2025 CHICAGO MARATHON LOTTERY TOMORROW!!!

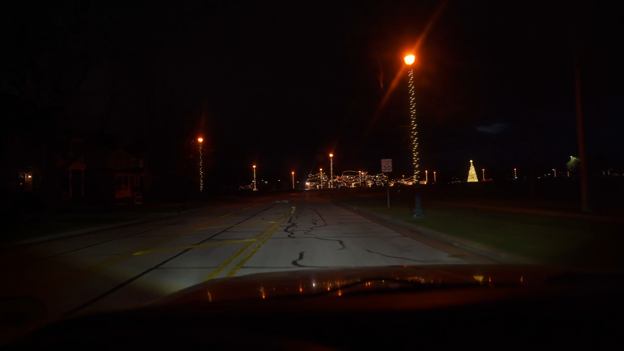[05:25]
All the light poles lined up with lights. Of course, the tree right in the middle, which I love. Oh, it's just so beautiful. It's so like holiday theme-y. I don't know. I just love it.